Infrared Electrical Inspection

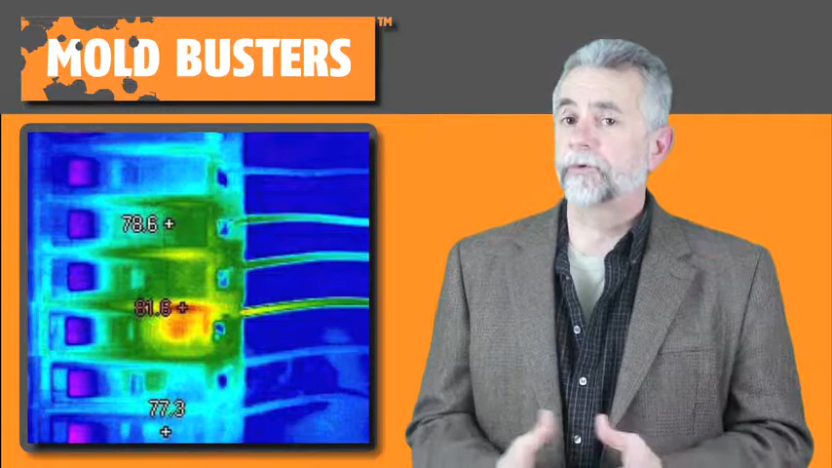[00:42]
operational issues a thermal imager is able to scan all of the electrical and moving parts while they are operational without contacting them directly increasing the safety of
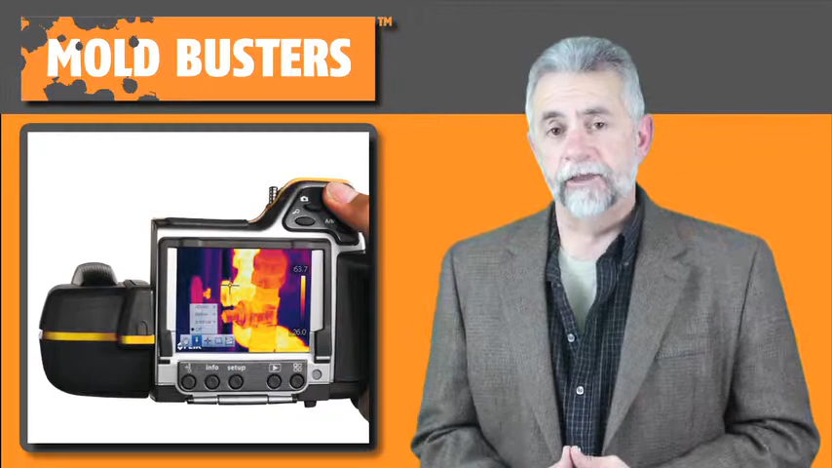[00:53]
the examiner thermal imaging allows for quick and accurate assessment of the problem area after the problem area has been fixed another scan can be made to verify
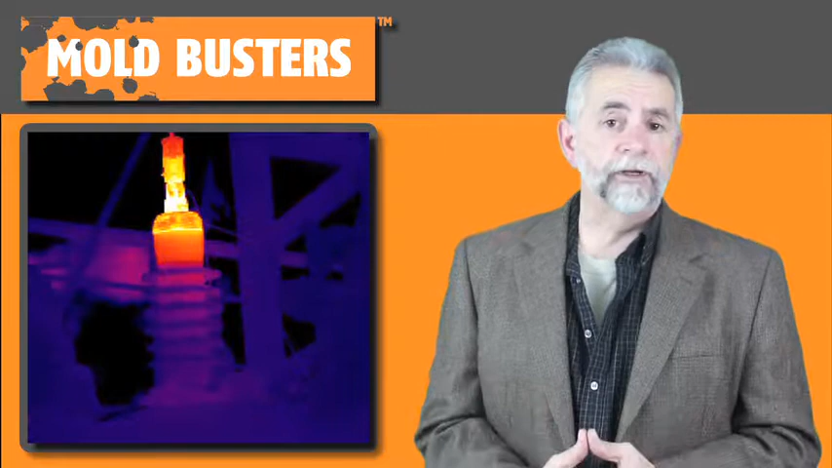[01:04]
that the problem has been alleviated one of the great advantages to the thermal scan is that problems can be